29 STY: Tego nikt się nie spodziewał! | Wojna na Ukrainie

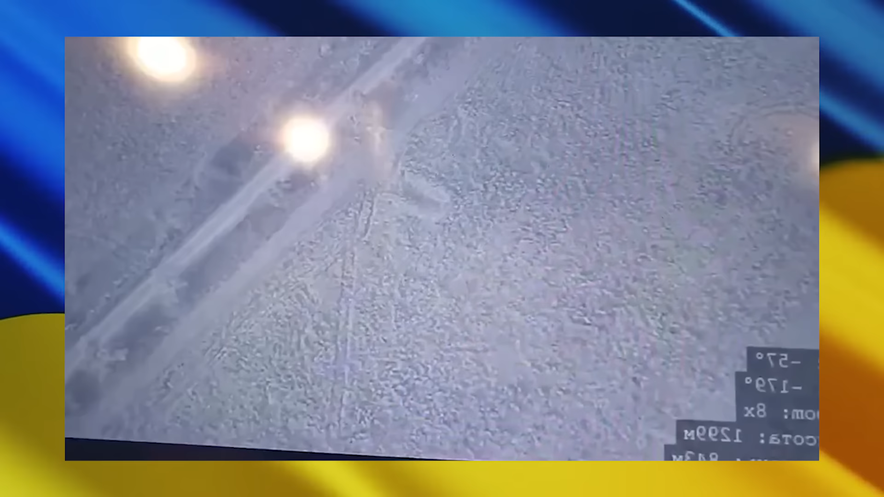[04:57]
Wideo zostało nakręcone z monitora bezzałogowego statku powietrznego,
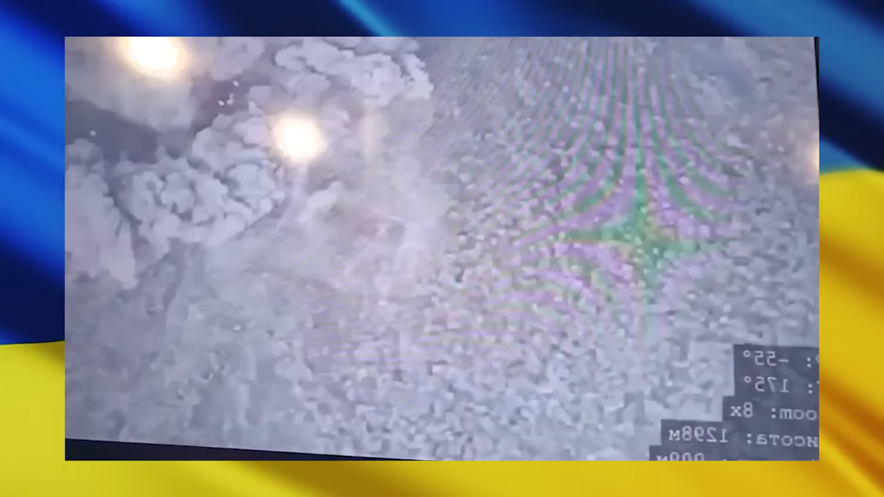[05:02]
którego operatorzy znaleźli duży cel na pozycji strzeleckiej i dostosowali do niego celne uderzenie nieznaną bronią.